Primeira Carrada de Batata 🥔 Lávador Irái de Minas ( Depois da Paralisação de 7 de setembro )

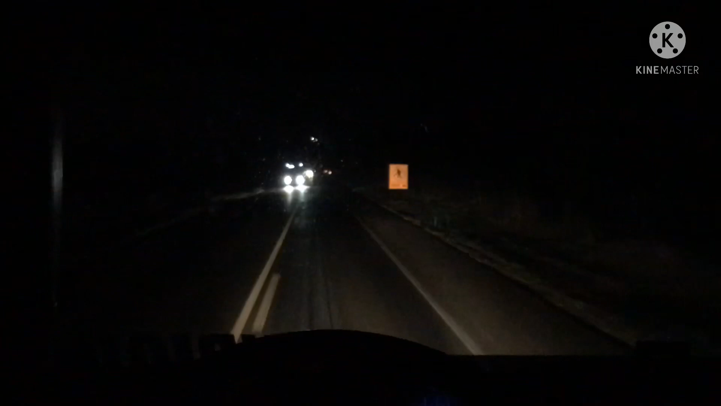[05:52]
Arrochar o carro aqui, quase chegando aqui no trevo de entroncamento para Araguari City. Pau quilômetro BR-365. Estão reformando esse trevo aqui, ó. Vou ver se eu consigo filmar aqui pra vocês aqui, porque eu preciso usar as duas mãos.
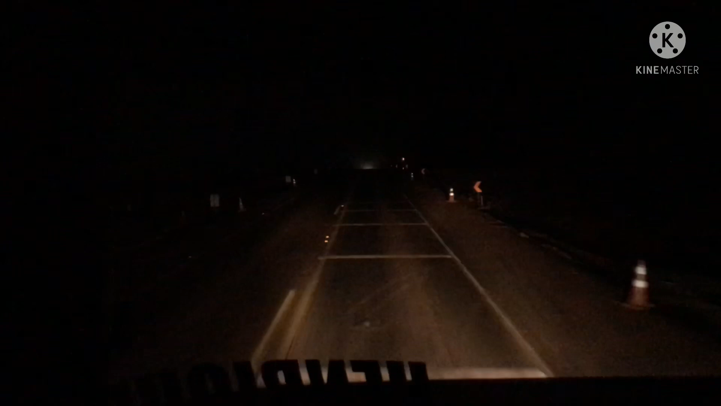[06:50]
Uns bags diferentes, a remontagem deles. Aproveitar que eles estão mexendo aqui, já podia dar uma cortada nesse caroço aqui, ó. Pelo menos pra galera ir passando, né? Aqui tem que parar o caminhão pra descer, ó.